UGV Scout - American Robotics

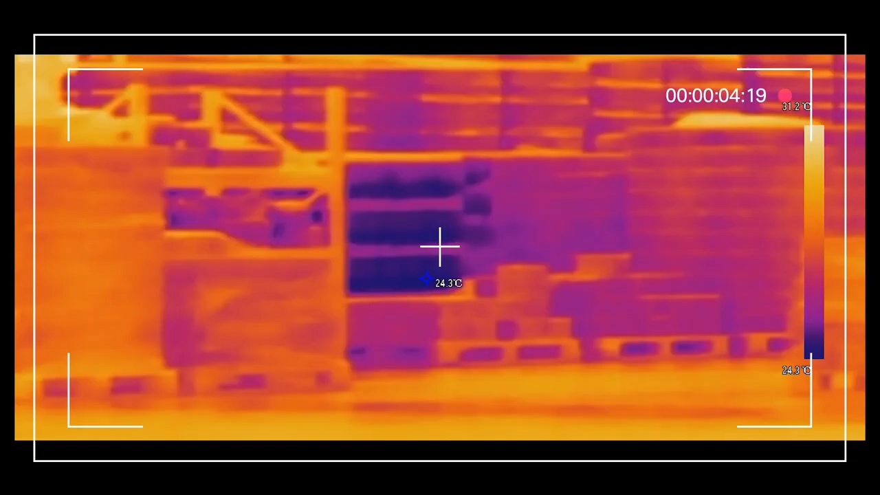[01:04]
On screen: scale top 31.2°C
capaz de ver en total oscuridad a más de 1.500 metros.